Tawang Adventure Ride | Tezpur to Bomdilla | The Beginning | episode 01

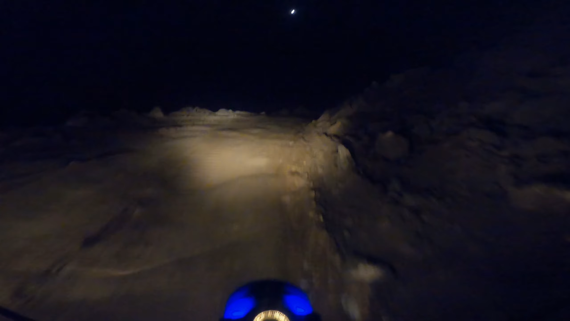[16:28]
तो पहला मुकाम पार हो चुका है, एंड देखते हैं ये रास्ता कहाँ तक ख़राब होती है।
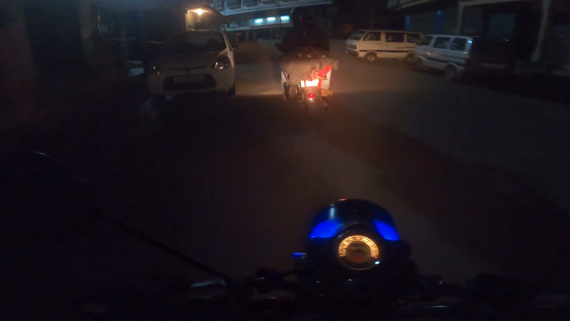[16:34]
फाइनली द मेन मार्केट आई गेस, हाँ सही है, फाइनली द मेन मार्केट। और सरप्राइजिंगली यहाँ 8 बजे सब कुछ बंद हो जाता है, तो
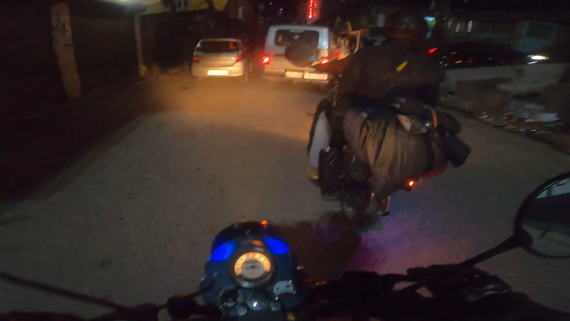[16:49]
सेम थिंग, एवरीथिंग इज़ क्लोज, शॉप्स आर क्लोज्ड, होटल वगैरह आपको मिल जाएगी।
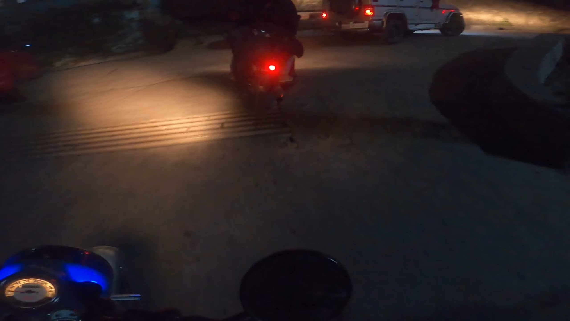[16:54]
जिनके घर आज जाना था वो पहुँच चुके हैं, वो आगे बोलेरो लेके जा रहे हैं, उनके पीछे उत्तम और उनके पीछे मैं।
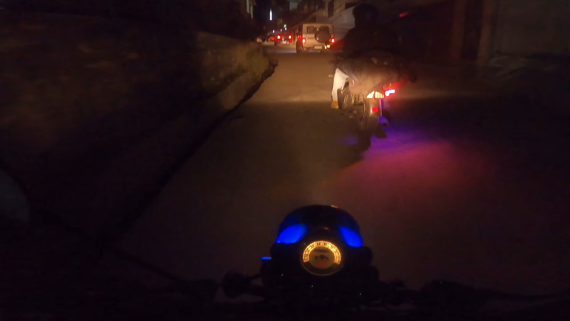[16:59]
तो भाई अभी पहुंच चुके हैं बोमडिला, और आज हम लोग स्टे कर रहे हैं सिरिंग भाई के घर, और सिरिंग भाई जो है वो